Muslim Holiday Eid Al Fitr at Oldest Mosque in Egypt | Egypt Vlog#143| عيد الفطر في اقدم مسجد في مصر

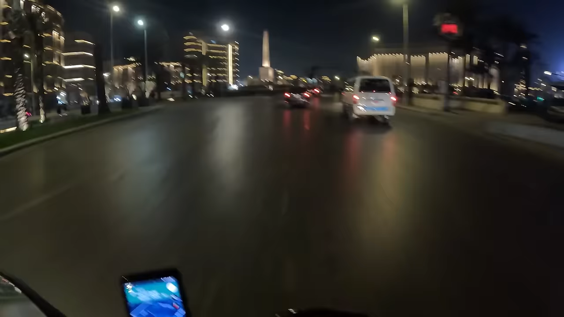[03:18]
We're passing through Tahrir Square at the moment.
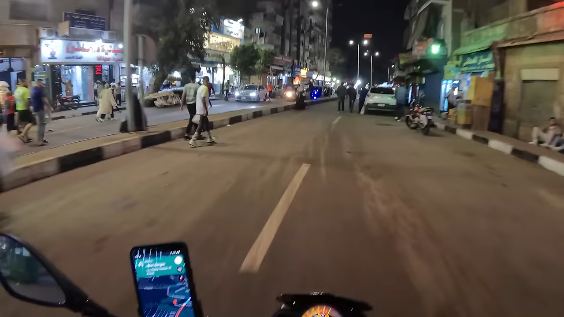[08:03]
It's been made a pedestrian-only zone. Well, almost, except for motorcycles and tuk-tuks.
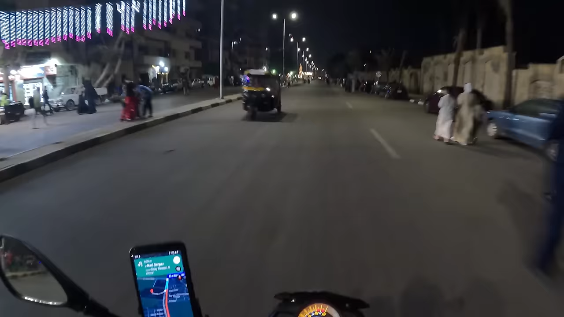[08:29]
Well, I don't see as many people wearing white as I would have expected.